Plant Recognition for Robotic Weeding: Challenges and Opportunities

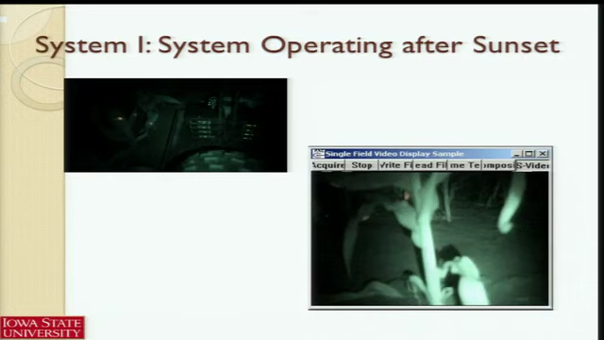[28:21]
So you see the laser dots on the screen here.
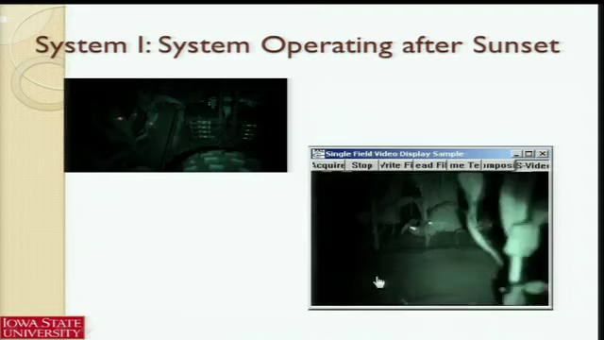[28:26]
So they work under any lighting condition.
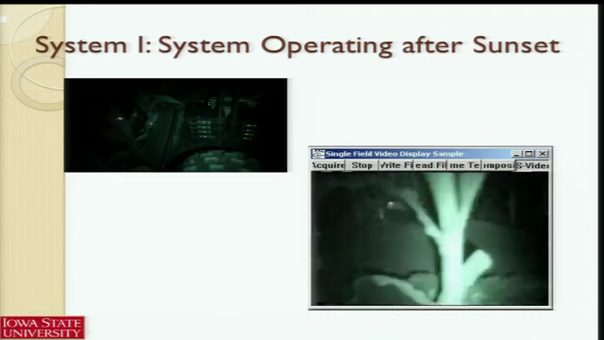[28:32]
Lighting condition doesn't really matter at all. So at the end, you would obtain this type of profile.
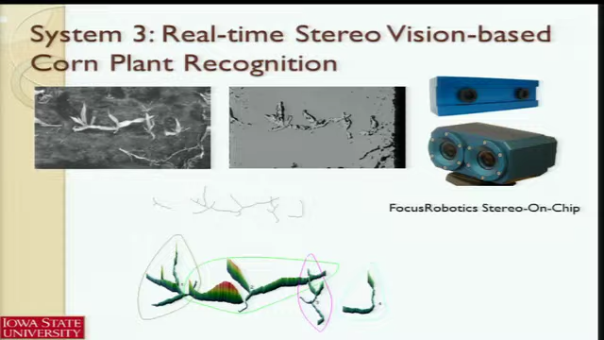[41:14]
so much depending on the texture of the surface you are matching. As we can tell, vegetation within the leaves, usually their texture, as you can tell, they are not strong.
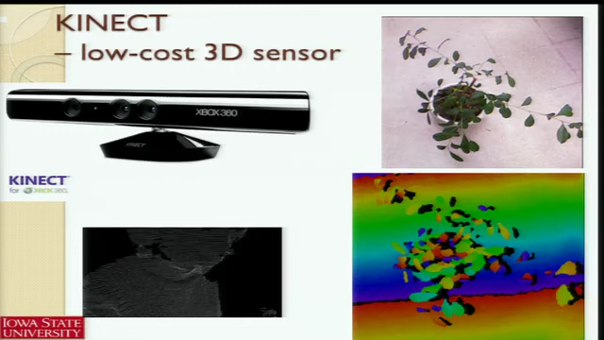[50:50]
the Kinect, that 3D type of sensor we use in a gaming machine, gaming console. And there are lots of robotics that are using this type of sensor to do the environment mapping, mostly for indoor environment.
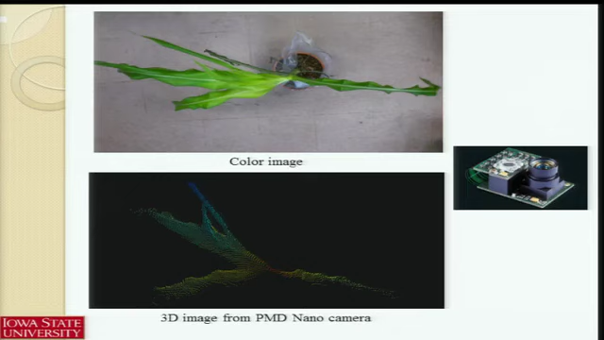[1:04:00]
It's called PMD-90. It's rather small, just like that kind of size.